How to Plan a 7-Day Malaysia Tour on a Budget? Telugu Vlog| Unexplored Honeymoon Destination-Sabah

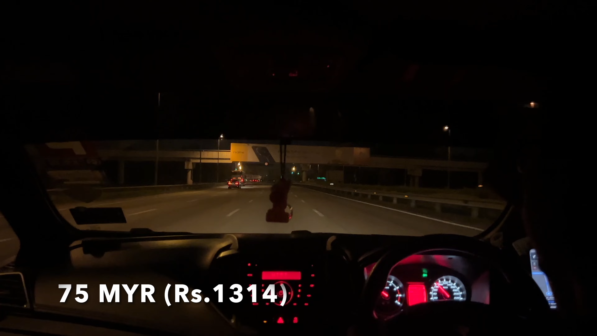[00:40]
ఎయిర్పోర్ట్ నుండి సిటీకి వెళ్ళడానికి అట్లీస్ట్ 1 అవర్ అయినా పడుతుంది, అలాగే టోల్స్తో కలిపి ఛార్జ్ వచ్చేసి 75 రింగిట్స్.